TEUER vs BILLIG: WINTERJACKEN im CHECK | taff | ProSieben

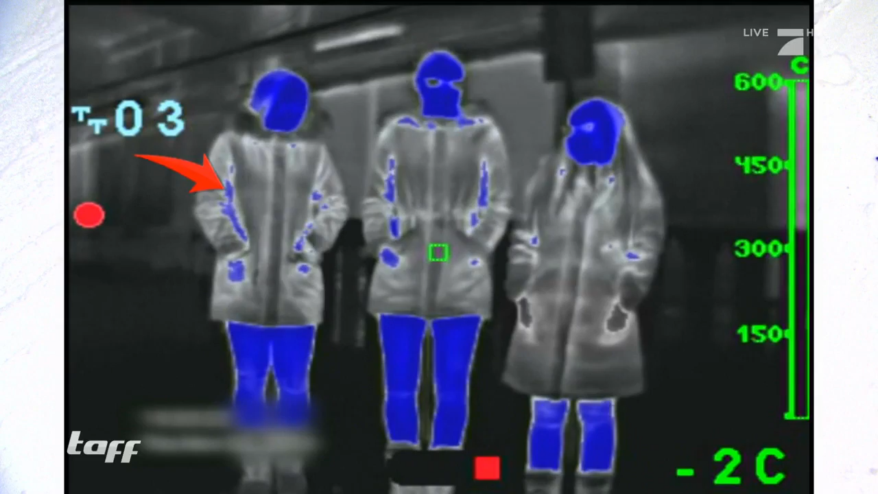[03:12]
On screen: spot -2°C
Und die Renes 400 Euro Modell verliert kaum Wärme. Nach zehn Minuten steht der frostige Verlierer fest, das Modell für 90 Euro.
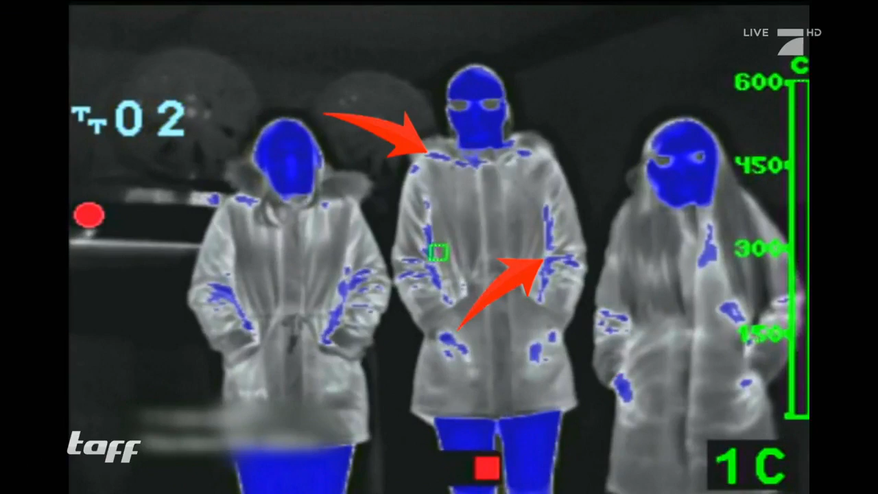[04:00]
Auch hier schneidet die mittelpreisige Jacke am schlechtesten ab. Die günstige kann die frostigen Temperaturen erstaunlich gut ab.
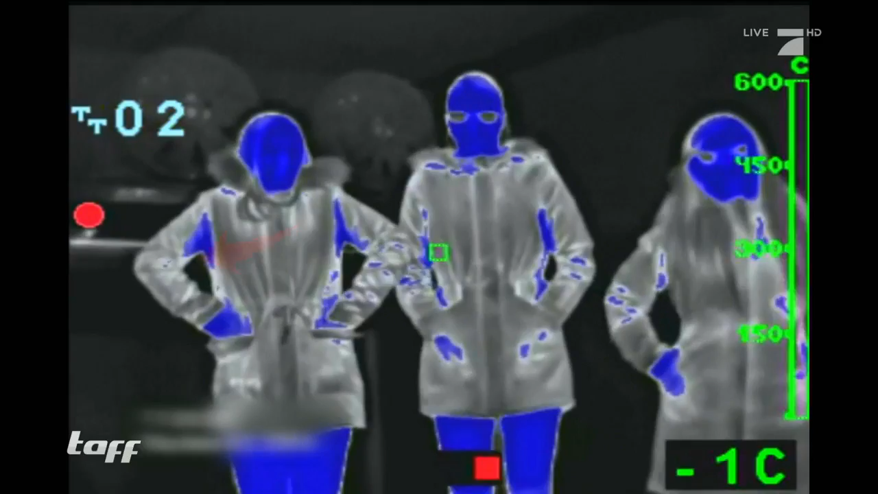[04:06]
On screen: spot -1°C
Und den Premium-Parker können noch nicht mal arktische Temperaturen etwas anhaben. Die dritte Runde geht somit wieder an die 400-Euro-Jacke.